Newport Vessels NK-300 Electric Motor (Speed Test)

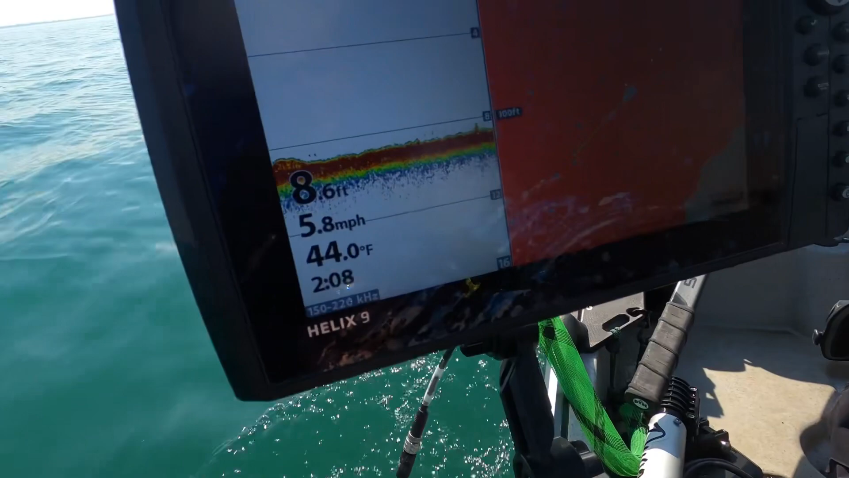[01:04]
On screen: depth 8.6 ft, water 44.0°F, speed 5.8 mph
and we're going 5.8 miles an hour and that's no pedaling this is going downriver I'm on Lake St.
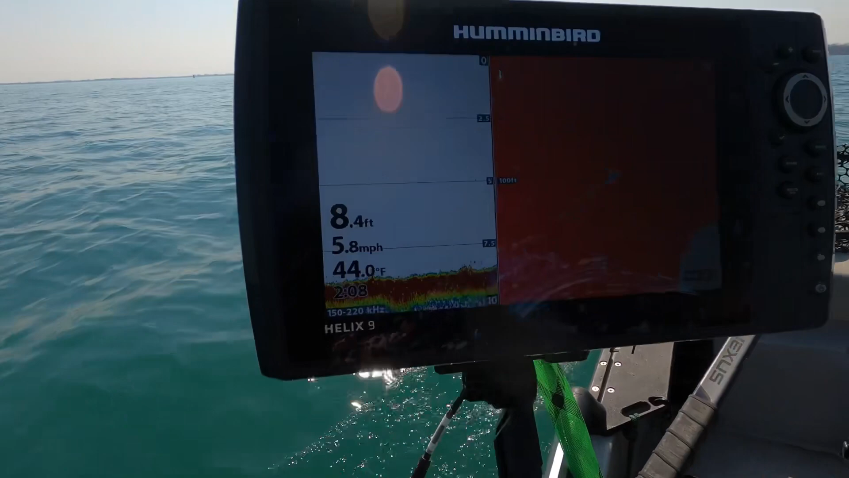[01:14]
On screen: depth 8.4 ft, water 44.0°F, speed 5.8 mph
Clair right now all right now let's go to seventy five percent
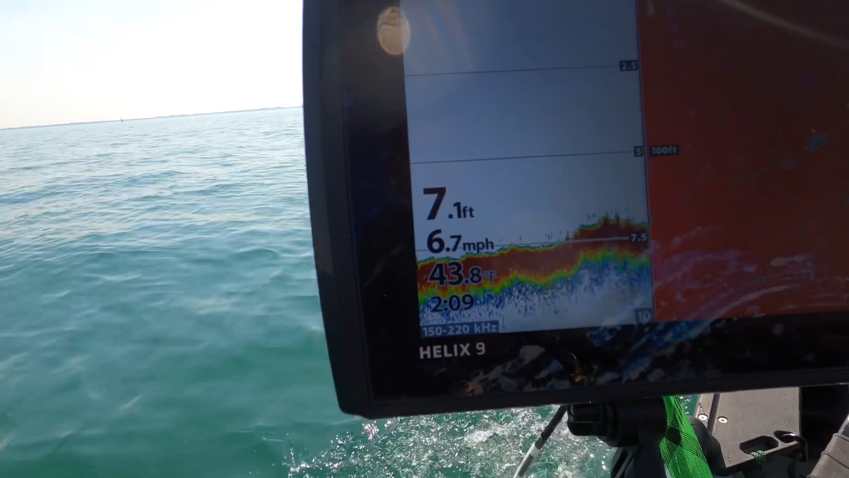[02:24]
On screen: depth 7.1 ft, speed 6.7 mph
we're getting almost six point eight six point nine miles an hour all right let's try a pedal now let's see what we can do